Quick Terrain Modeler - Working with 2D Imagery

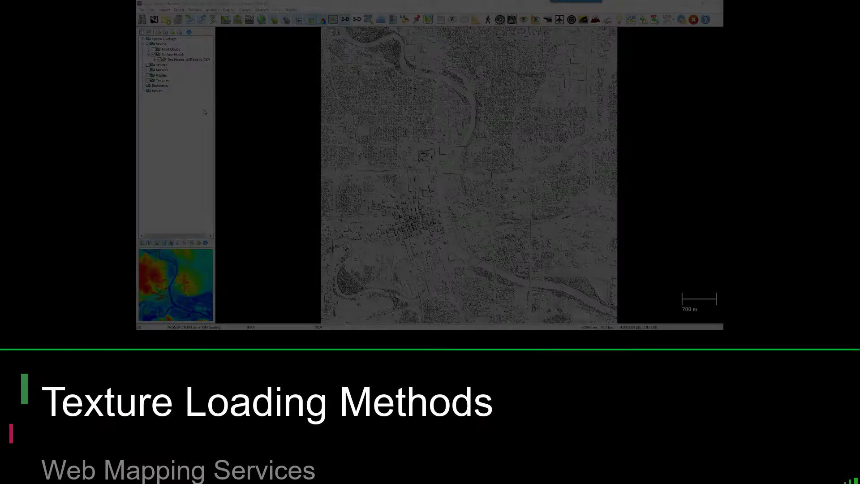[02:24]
Users with an internet connection can access global coverage of maps and imagery by connecting to a web mapping service.
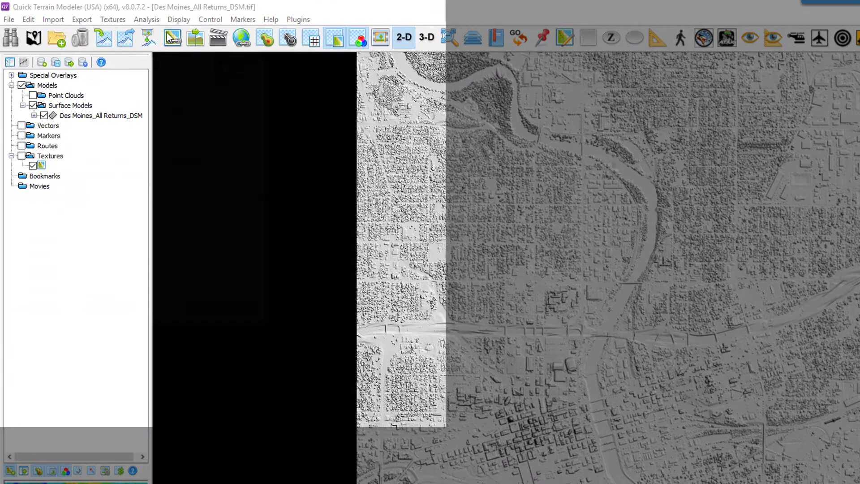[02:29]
Web mapping service imagery is treated as a normal texture once loaded, and will appear in the layer tree, Textures folder, using the prefix of the WMS server name.
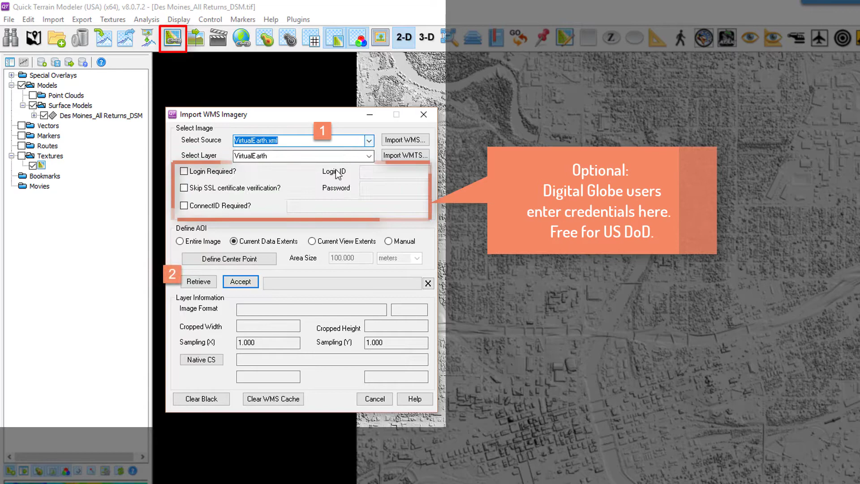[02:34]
As the WMS imagery is loading, users can continue to work in the 3D scene, and the texture will continue to sharpen until it's fully loaded.
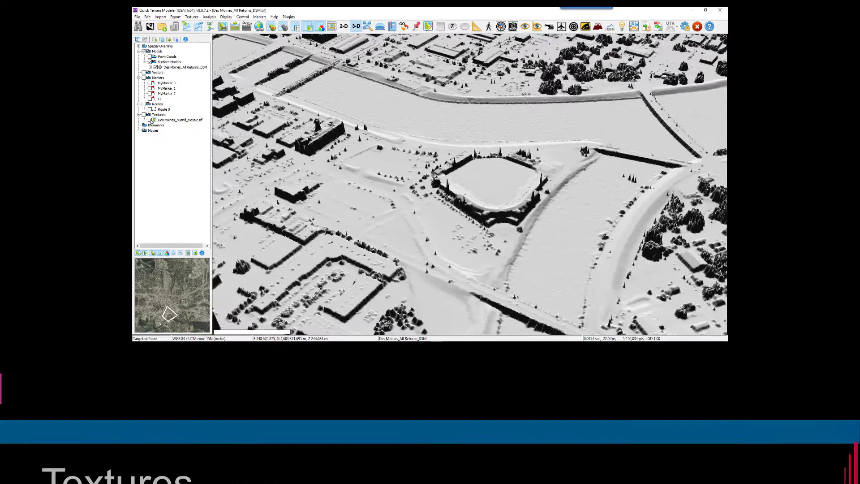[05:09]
It can dramatically increase situation awareness and deliver an intuitive understanding of terrain and other features,